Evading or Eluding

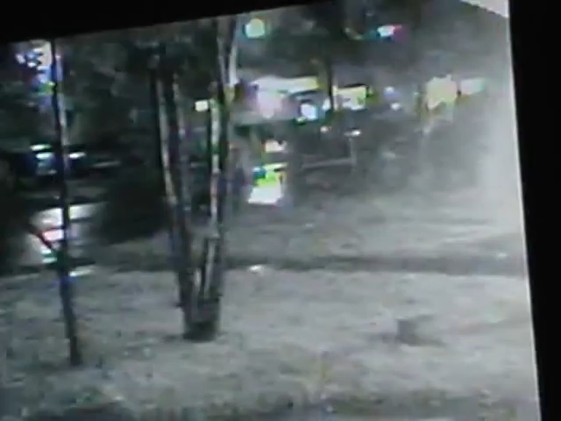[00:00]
Okay, we'll leave you to your own imagination. This is 344 on that date. A vehicle is coming in with lights on off of Blanco Road, but blacks itself out when it comes into the neighborhood.
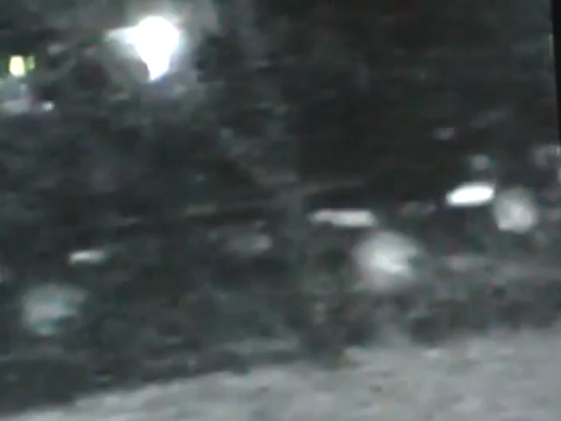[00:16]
There it is there, blacked out. And is he evading or eluding? We don't know. We'll back it up again and see if we can capture it at a little bit better angle. But he's running from something. And why else would he be blacked out taking a chance of smacking into something because there's cars parked up and down the street. Especially this one that's raised an incident with a police officer, a negative incident with a police officer here tonight. So there he goes.
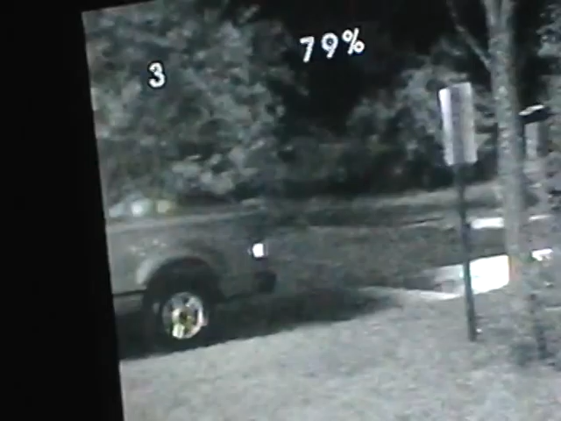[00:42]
He's blacked out. With the rain that just happened, we got through hailing a while ago, this guy could slam into somebody. And he's raced through here at a high rate of speed.